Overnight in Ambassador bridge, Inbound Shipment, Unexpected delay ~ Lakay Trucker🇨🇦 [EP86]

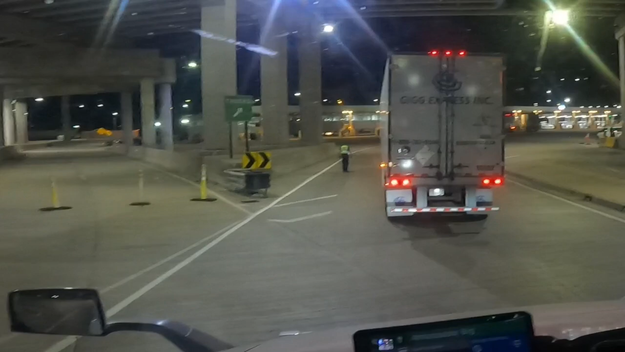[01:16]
Meron ding isa doon sa harapan.
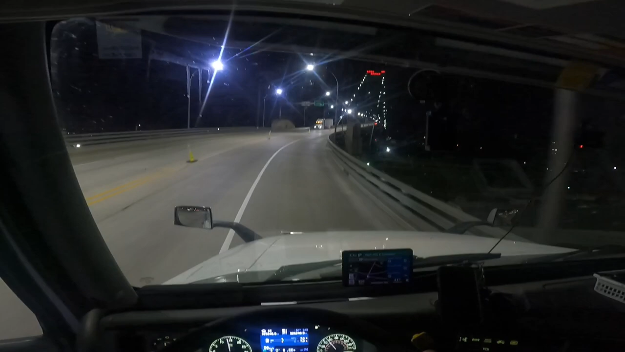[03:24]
Pundi-pundi na siguro. Ayun, Ambassador Bridge, guys, ha. Power Bridge.
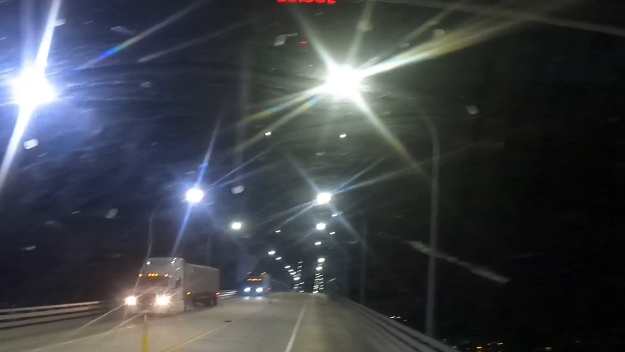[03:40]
Take the ramp on the right to Highway 401 east toward London. Okay. Night driving, guys, ha, night driving. Hanggang doon sa makarating tayo sa
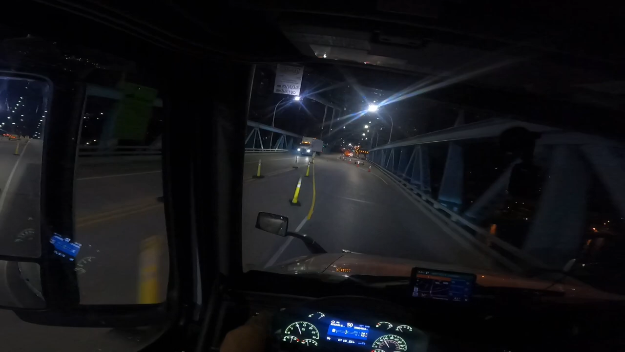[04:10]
sa di-deliver natin at hanggang sa pag-deliver natin bukas. Dire-diretso itong biyahe natin to, mga kaibigan, ha. Walang hinto, ha. Kasi bukas pag nag-deliver ako, magpe-pick up din ako right away. Hindi na ako matitenga, hindi na ako mali-layover. Wala nang waiting.
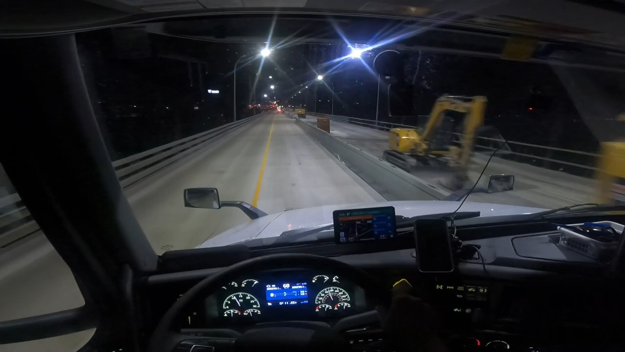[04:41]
Kagandahan, hindi busy rito. Yes, Detroit, a new operating zone has been detected and is pending your scheduled for activation. Yes, so maraming bukas.
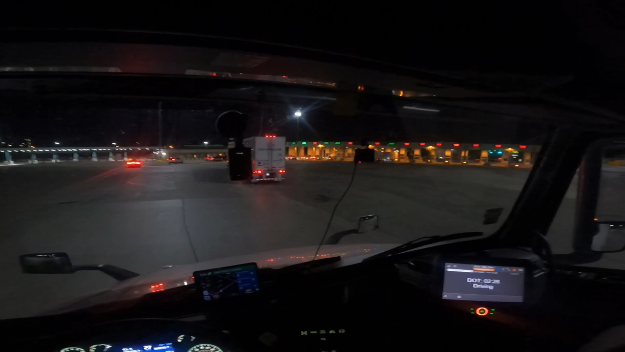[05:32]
Sundan ko na lang to, tabababa ako ta patayin natin yung ating ano, Reaper. Dito na tayo.
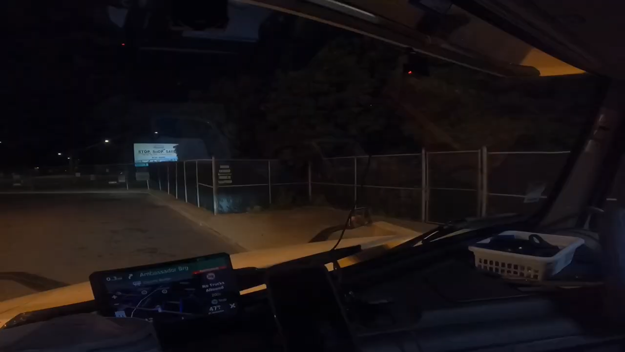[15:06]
Ayan guys, may nakalagay na driver entrance. Papasok tayo sa loob.
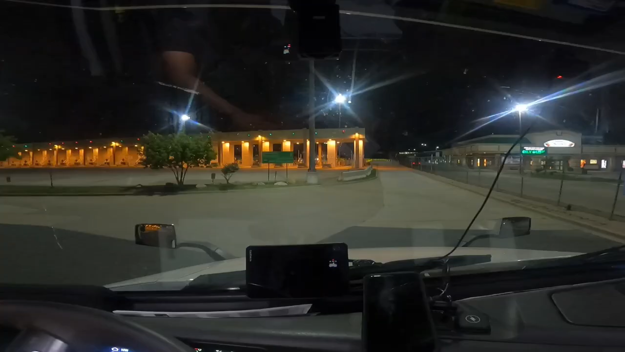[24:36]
Ayun na guys, nandun na yung si Sir Officer.
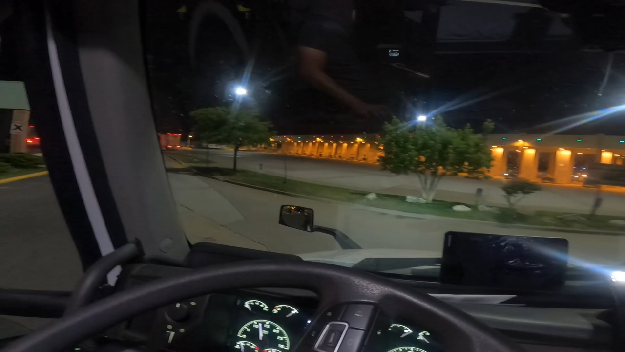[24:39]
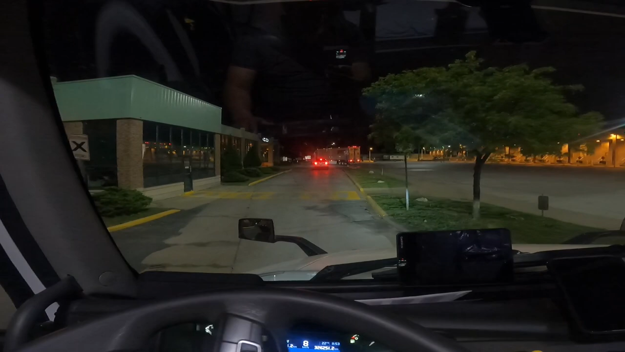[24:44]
Susundan ko para pumunta sa warehouse nila. Doon muna ako
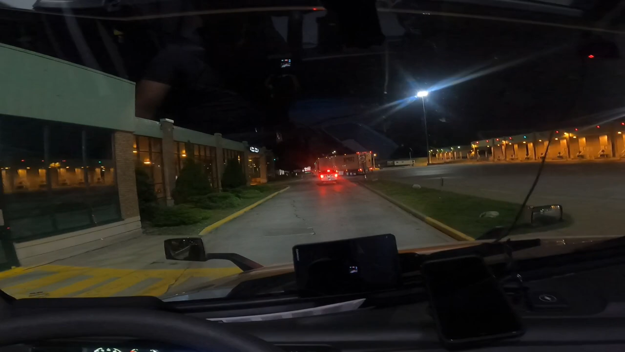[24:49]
maghihintay hanggang bukas. Maayos yung papel.